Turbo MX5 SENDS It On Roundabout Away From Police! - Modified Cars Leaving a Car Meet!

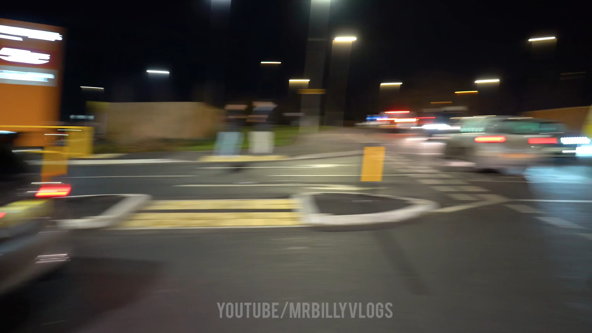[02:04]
Next up in the traffic is the police van We've got Adam arriving Police van they're putting their thumbs up They're enjoying the meat
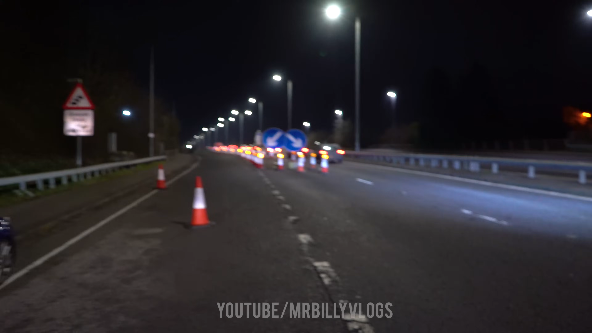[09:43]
So we're going to be heading back to the car And we're going to the new location So we're trying to get there before everyone else But it's not going to happen Because I drive slow Police are following We
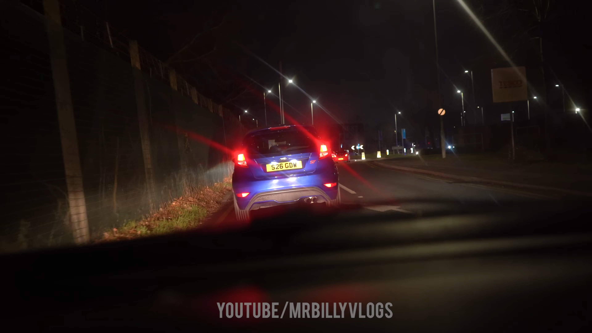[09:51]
have just arrived at this location We're trying to find a spot out the way There is a police car at the roundabout Just behind me And there is police just in front